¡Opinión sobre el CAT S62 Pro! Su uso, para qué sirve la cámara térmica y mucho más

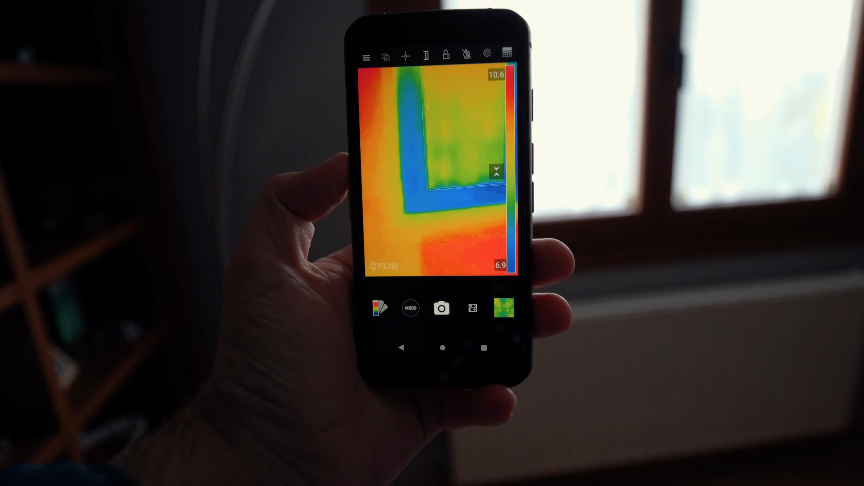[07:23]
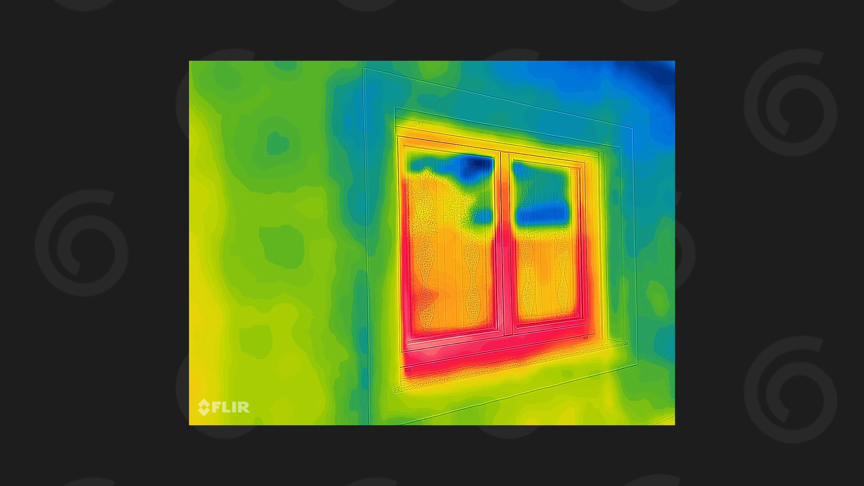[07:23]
Si vamos afuera y también lo vemos que está más frío, también hay otra diferencia que es la pérdida de calor, donde está más caliente es que hacia ahí sale el calor. En este caso lo único que estamos viendo es que en principio debería escapar hacia ahí el frío.
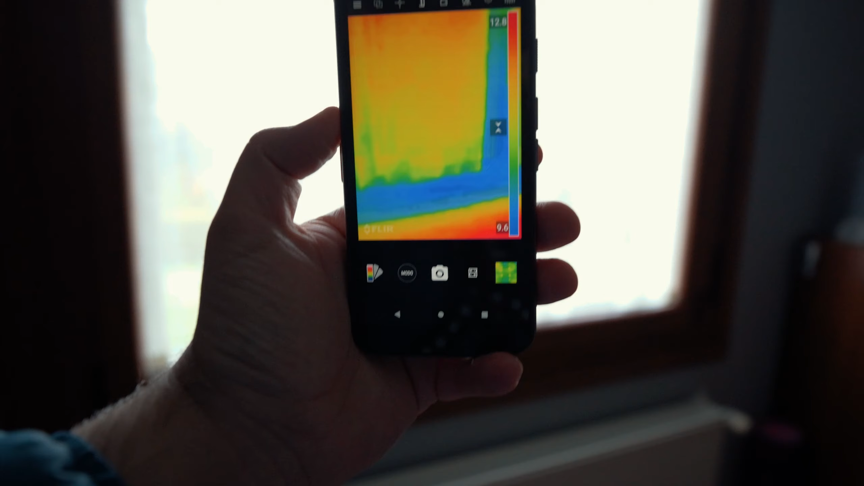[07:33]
Y como vemos, pues bueno, en algunos casos, en este caso tenemos vidrio doble bien aislado, entonces no hay diferencias entre un elemento y otro.
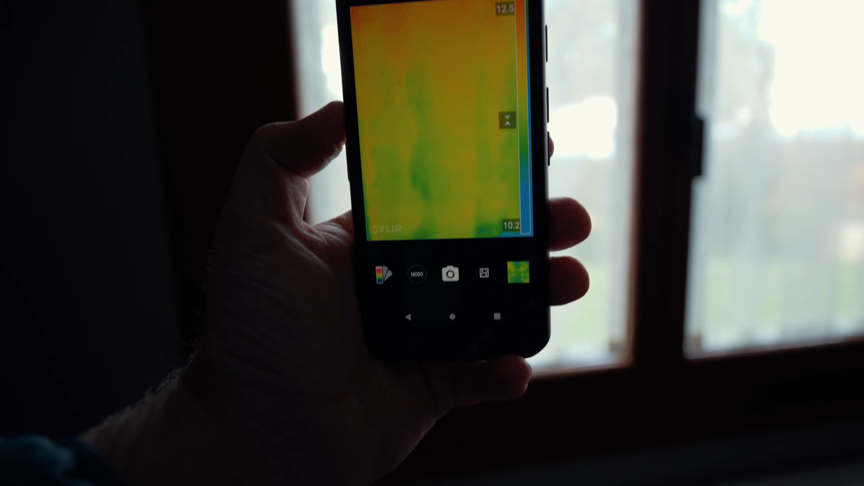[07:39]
Y ahora vamos a ir a una ventana que no tiene vidrio, con aislamiento doble para ver la fuga de calor.
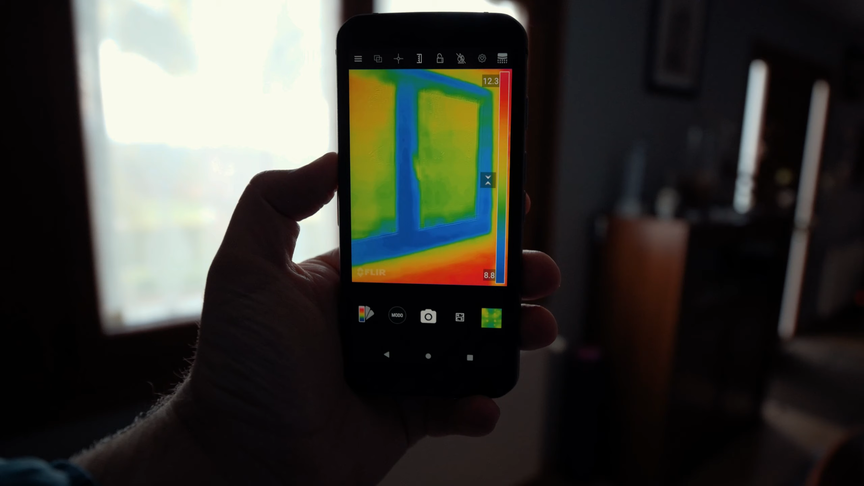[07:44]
Bueno, y aquí volvemos a la ventana de antes. En este caso aquí no hay aislamiento, ni en el marco de aluminio, ni en el vidrio.
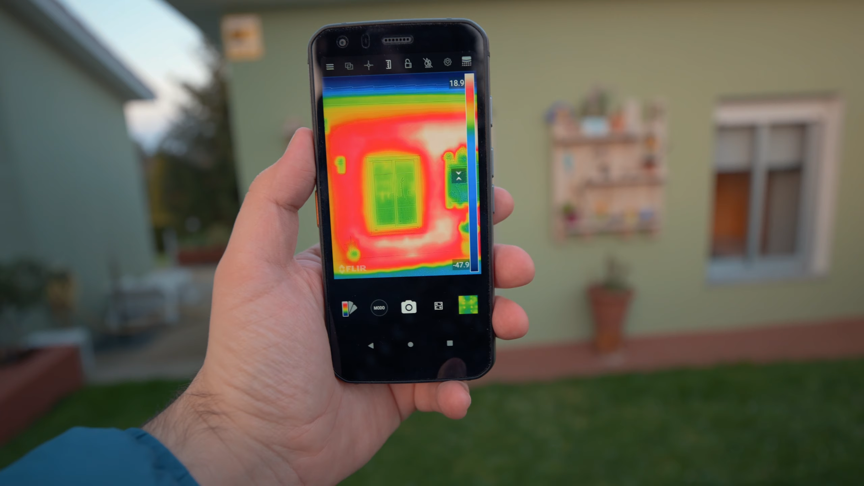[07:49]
Es una ventana completamente sin ruptura de puente térmico y con un vidrio simple, con lo cual, bueno, vemos que es un elemento que pasa completamente el calor.
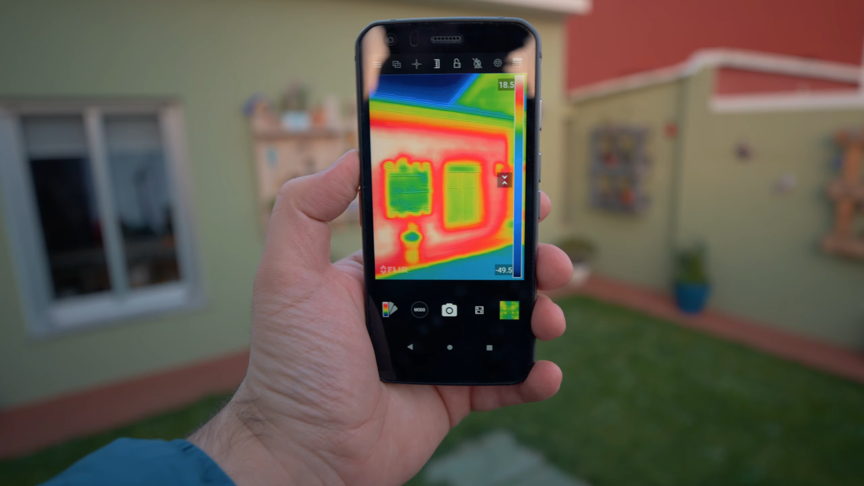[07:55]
En este caso vemos que está un poco más frío que la pared y es por eso que os comentaba antes que daba el sol, ¿no?
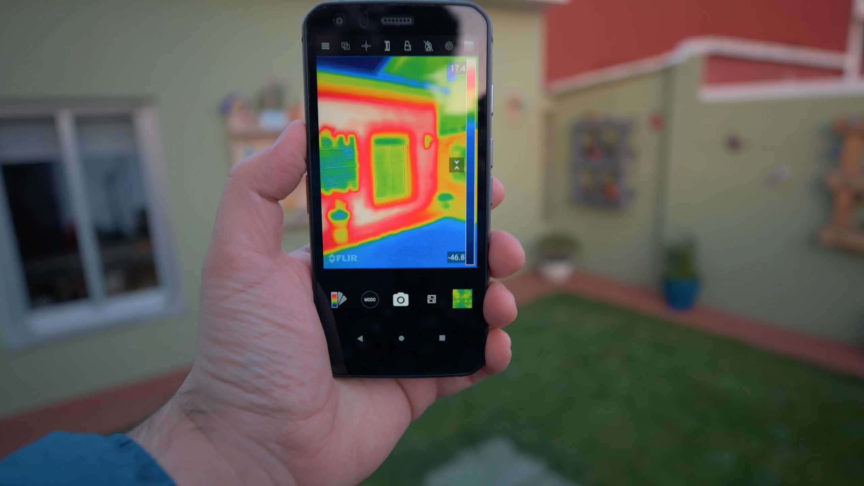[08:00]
Ahora se nota menos, hay menos diferencia térmica, pero bueno, sigue habiendo esa diferencia. Bueno, pero eso puede ser un poco para lo que podemos distinguir, ¿no? Diferentes fugas térmicas.
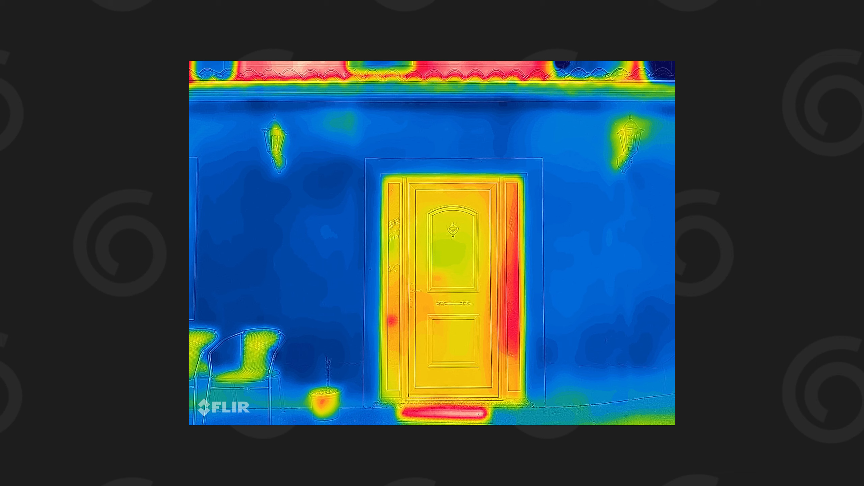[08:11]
También nos puede valer, incluso para distinguir en algunos sitios, pequeñas concentraciones de electricidad, donde hay una mayor temperatura. Y también en algunos casos nos puede valer para notar pequeñas fugas de agua o por donde pasan tuberías.
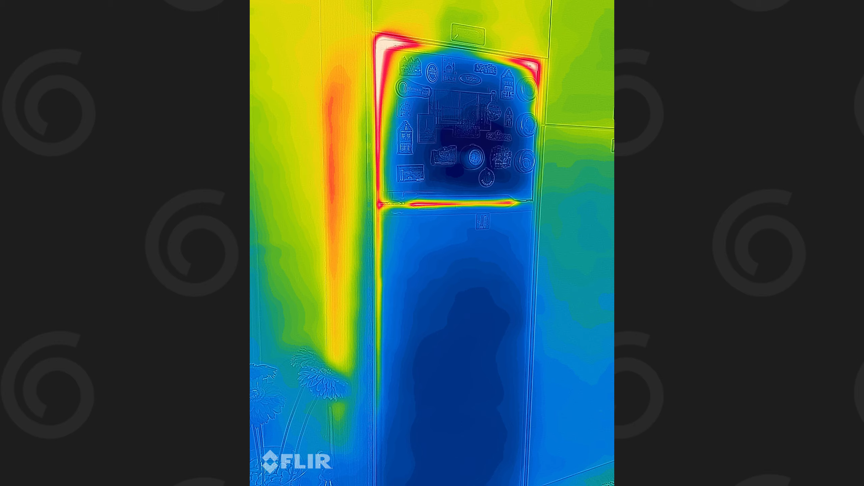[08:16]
Lo que pasa es que eso sí que ya es más complicado y tienes una cámara térmica con más precisión que esta para poder notar esas pequeñas diferencias de décimas mínimas de todo. Y después sobre todo eso, tiene que ser en un ambiente muy cálido, en un agua muy fría, o en un ambiente muy frío, en un agua muy caliente.
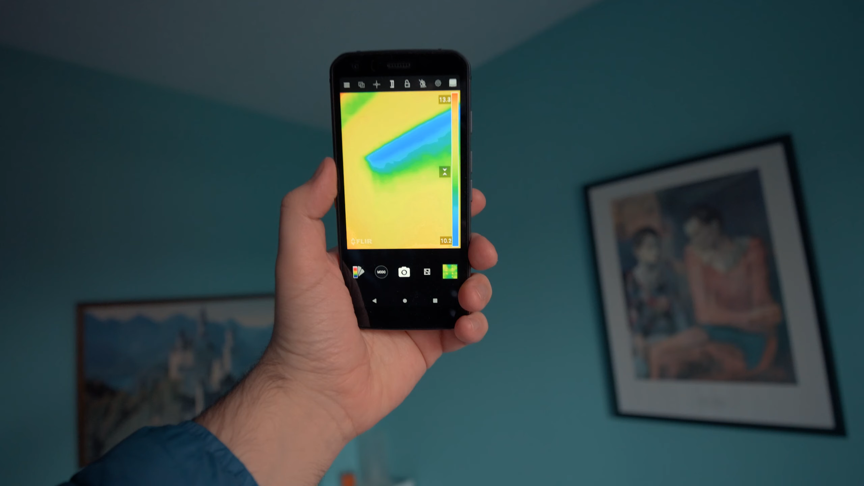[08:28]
Bueno, y para acabar, como control de los diferentes sistemas constructivos, como podéis ver, pues ahí tenemos para qué también puede valer, ¿no?
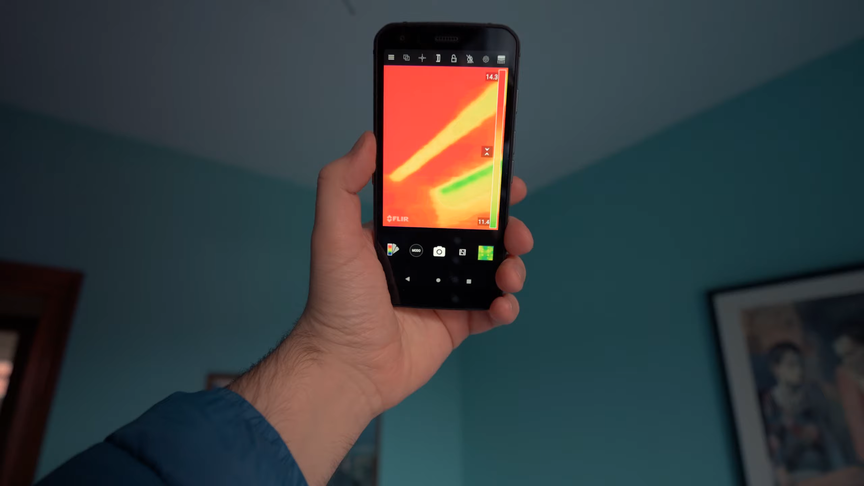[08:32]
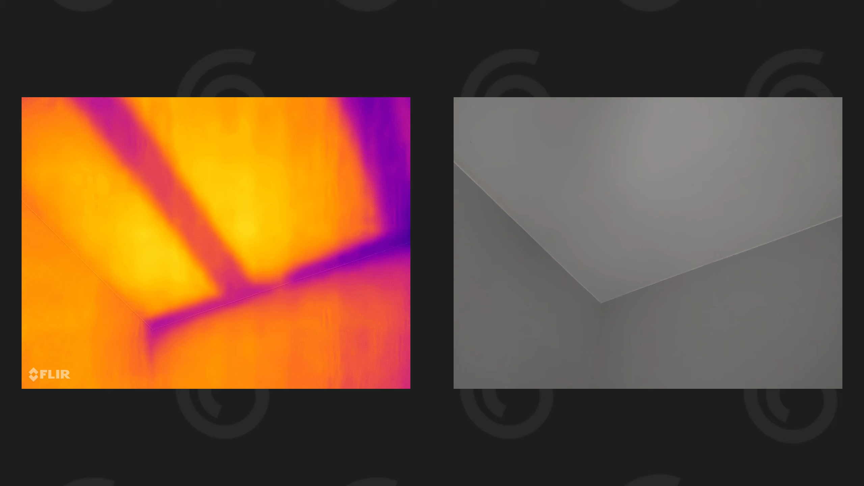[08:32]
Para ver dónde hay pequeñas fugas. Con lo cual, pues bueno, es normal que ahí podamos tener algunos problemas térmicos.
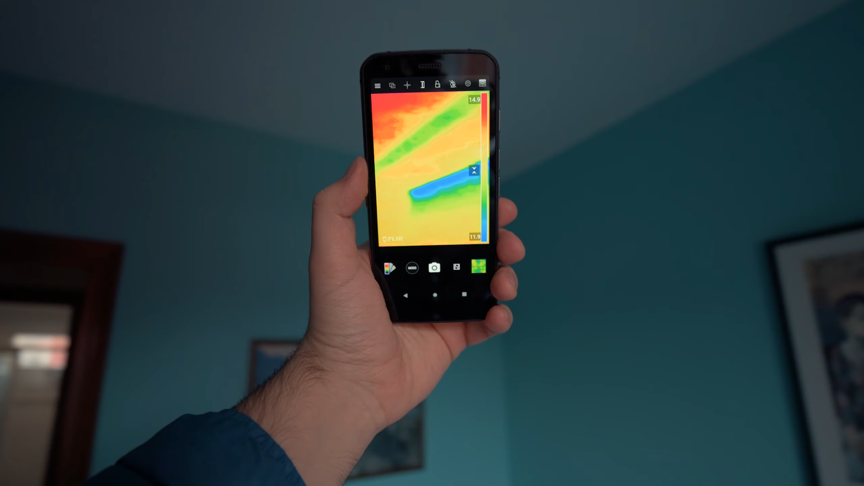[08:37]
Y aquí también podemos distinguir el sistema constructivo de esta vivienda, que en este caso son viguetas de hormigón.
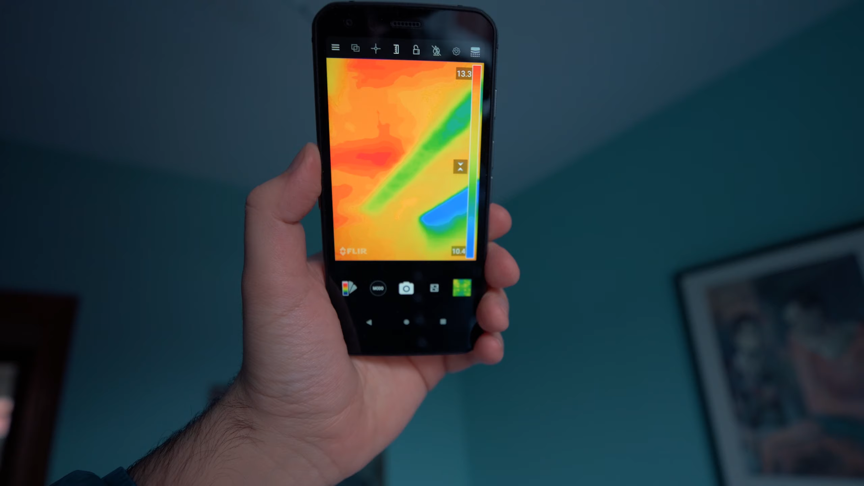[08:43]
Son bovedillas de polistrino expandido, porque bueno, no lo sé, pero bueno, con las cerámicas también pasaría algo parecido. Y ahí vemos como en la parte superior, pues hay un pequeño problema térmico.
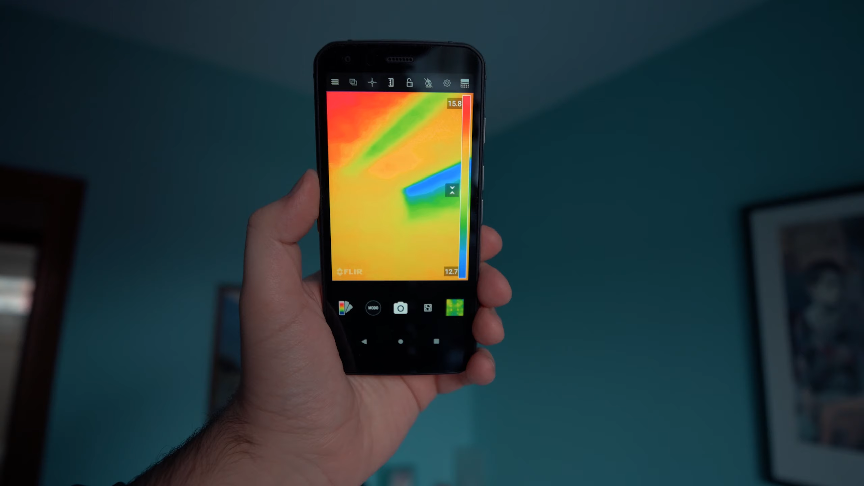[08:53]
Por ahí se escapa el calor y por ahí también puede haber problemas de humedades y condensación por la diferencia térmica que hay con el resto de la pared y con el entero. Bueno, ya habéis visto unos usos básicos de la cámara térmica a nivel de construcción. También puede valer, pues en algún caso, donde haya muchos circuitos eléctricos, que salte, pues concretamente ese circuito eléctrico debería estar un poco sobrecargado respecto a otros.
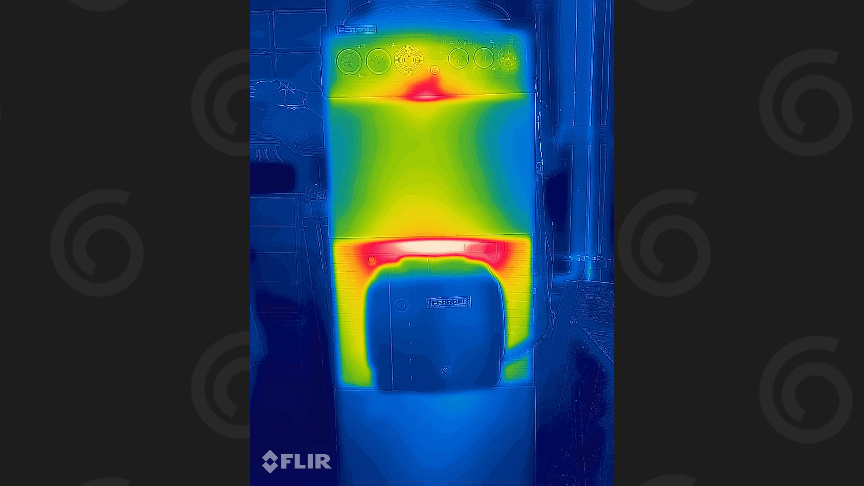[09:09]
Podemos revisar ese tipo de cosas. Como comentaba antes, con pequeñas fugas de agua caliente, también se podría llegar a ver o se podría llegar a intuir en algunos casos por dónde puede ir esa fuga.
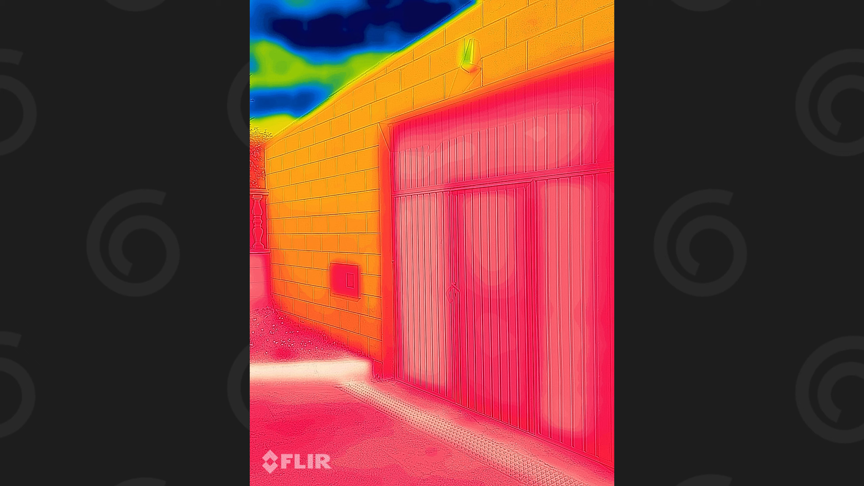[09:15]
Me puede también valer para averiguar por dónde van algunas tuberías,